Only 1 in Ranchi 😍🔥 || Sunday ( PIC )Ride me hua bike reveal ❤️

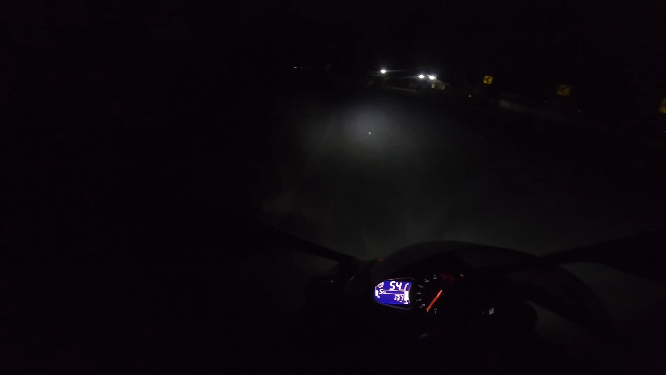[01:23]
तो गाइस आज संडे और आपको तो पता ही है हम संडे को कहाँ जाते हैं, लीन लीन गेम ये है।
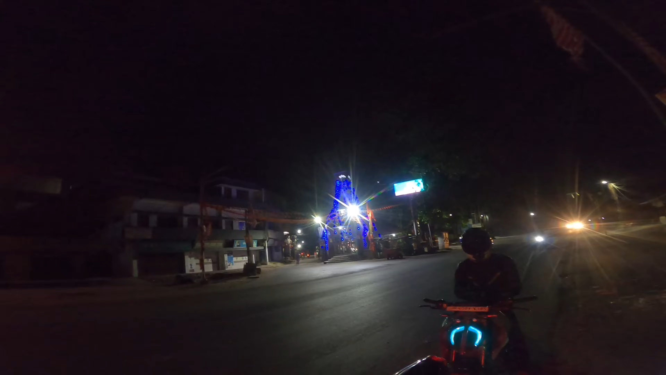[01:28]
ओके गाइस चलो पहुँच गए हैं लोहाड़ी और देखो दो कोई मिल गए ये लोग, चलो लेट्स गो।